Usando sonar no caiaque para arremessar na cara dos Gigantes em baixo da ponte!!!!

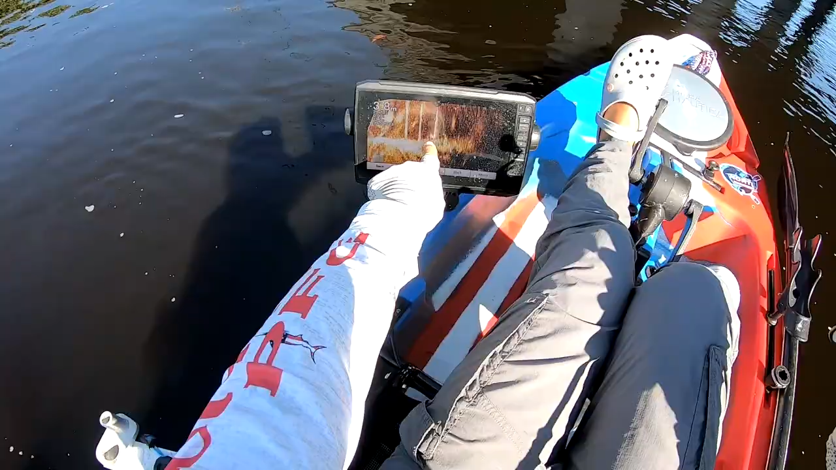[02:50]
Grande, ó. Tá no segundo pro terceiro. É ali que eu tenho que jogar. Tô muito longe. Segundo pro terceiro. Ah, agora joguei bem no meio de novo.
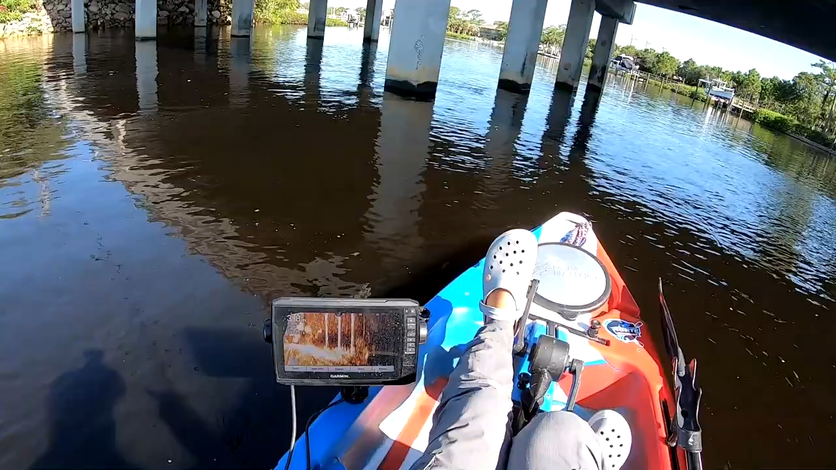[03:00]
Igual aquela hora, ó, do jeito que eu não queria jogar. Tá caindo, tá caindo, tá caindo, tá caindo. Aquela era a cabeça dele, aí é um pouco ruim. Mas ó, vamos ver, tá lá. Pegou. Pegou mesmo. Não era grandão não, mas ele pegou.
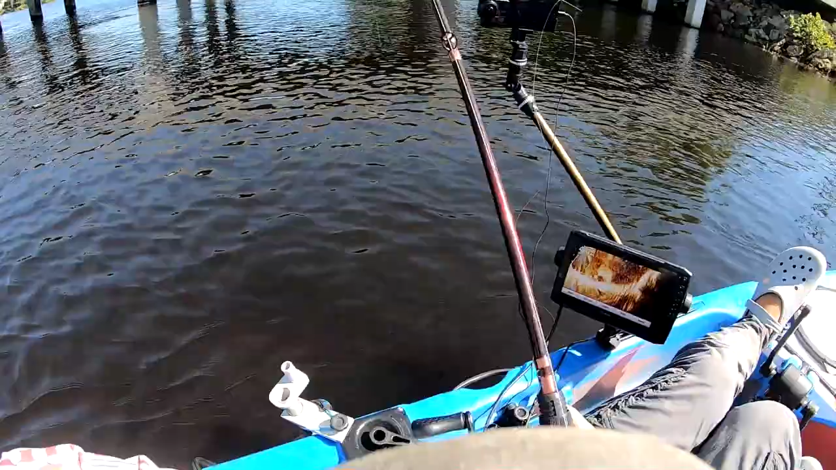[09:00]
Mas é só bruto, cara, ó. Cara, isso aqui é, nossa, é fascinante, cara. Aí não me perguntem por que que eu não consigo sair daqui desse lugar, cara. Eu só vou vir aqui, cara. Olha isso, velho. Isso aqui é... Não, não só é uma pescaria, como é um sonho de pescador, cara. Olha, é grande, cara. Velho do céu, cara.